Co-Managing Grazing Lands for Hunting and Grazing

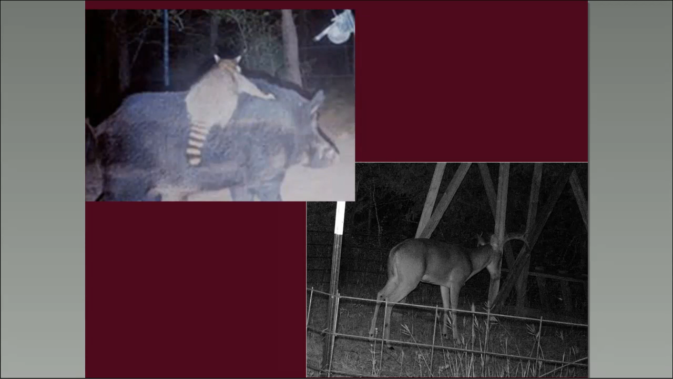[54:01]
lands the other thing about feeding i like to bring up i like to make you smile a little bit too and in top left photo you can see we've got a feral hog with a raccoon on top of it you just barely see the crank to that feeder there right so the story that goes along with this is sometimes they pair up and that raccoon stands atop the pig and just barely hits the spinner on that feeder drop some corn they both have a good meal so in in some ways we attract some nuisance animals when we feed on the bottom right's a photo from a place i used to manage uh